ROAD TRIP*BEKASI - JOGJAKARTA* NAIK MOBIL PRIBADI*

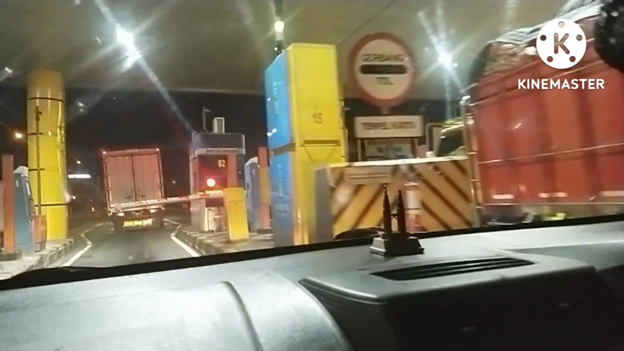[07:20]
Kita masih di perjalanan ya guys.
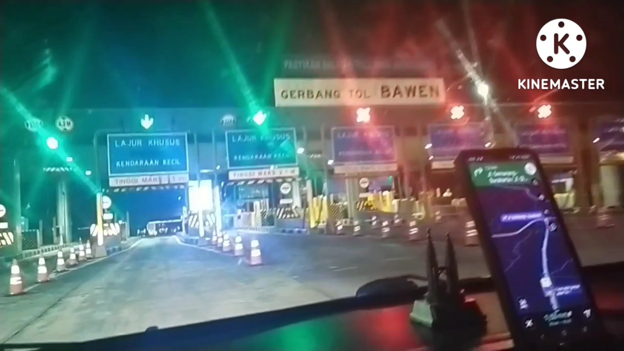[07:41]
Kita sekarang udah sampai di Bawen.
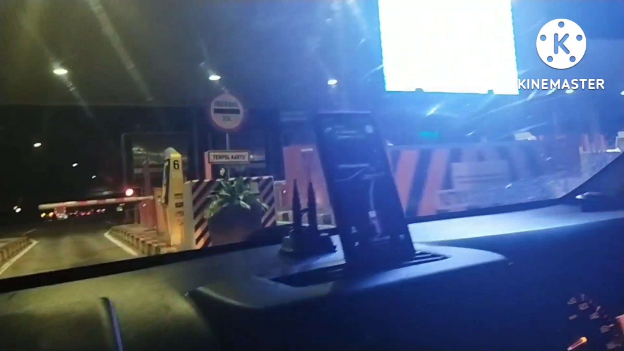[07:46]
Berarti kita sebentar lagi sampai tujuan guys. Sampai Yogyakarta.